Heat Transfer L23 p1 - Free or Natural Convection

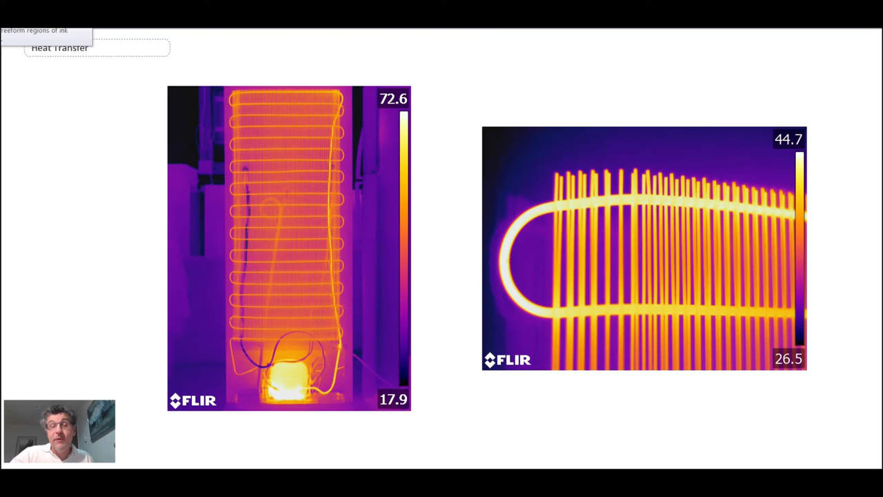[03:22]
And then when you flip the refrigerator around, you can see the cooling coils. Here is a radiator inside of the household.